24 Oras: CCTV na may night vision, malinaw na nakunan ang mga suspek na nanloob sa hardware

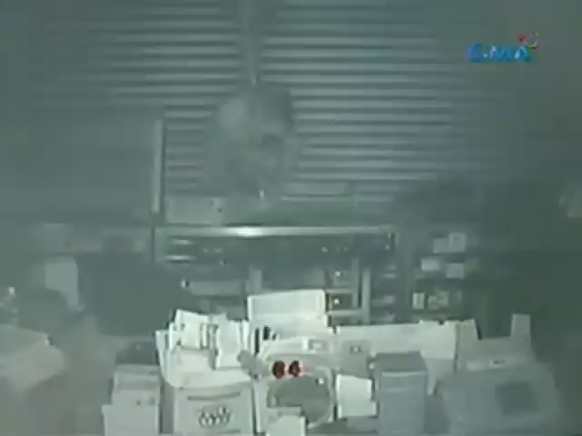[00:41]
Makalipas ang dalawang oras, muling nagbalik ang dalawang lalaki. Tinangay ang isang cellphone, mga kahon ng electrical cables at ilang lata ng contact cement na aabot sa halagang isang daang libo. Karamihan ng mga item na kinuha nila,
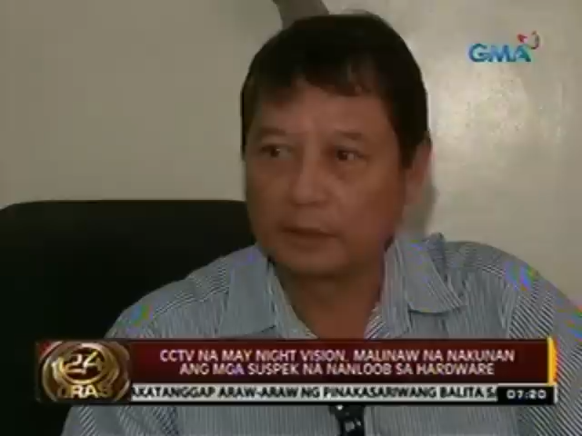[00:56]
yung medyo mahabahalin, medyo pepedit siguro nilang ibenta, like yung mga electrical wires na medyo mahal, kinuha nila yung mga malalaki.
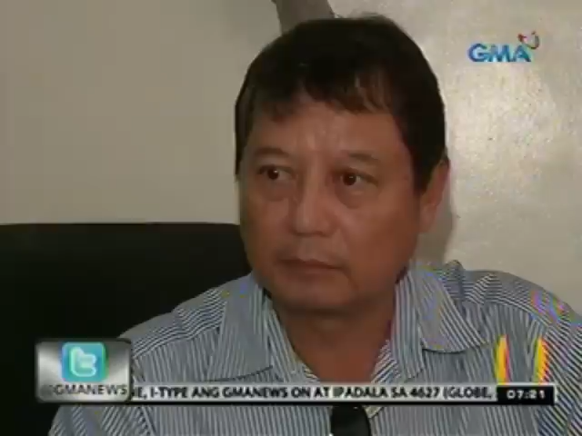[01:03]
Sarado ang ilaw sa loob ng hardware ng maganapang pagnanakaw, pero may night vision ng CCTV, kaya malinaw pa rin nakunan ang itsura ng isa sa mga sospek.
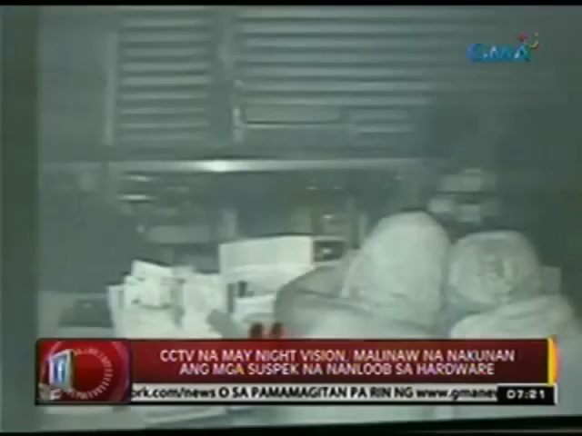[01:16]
gayon din ang tattoo sa likod nito na maaring gawing basihan para mabilis ang pagtukoy sa kanilang pagkakakilanlan.